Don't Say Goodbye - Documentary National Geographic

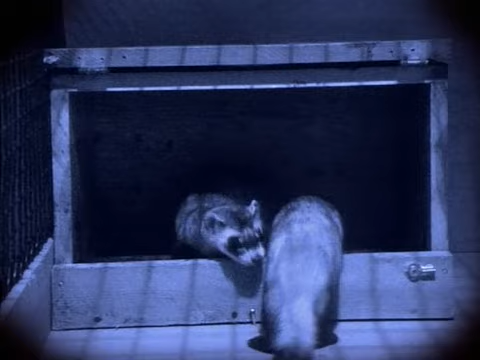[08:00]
There's the male grabbing the female into the breeding box. Oh my God. If she's not interested, she'll fight back.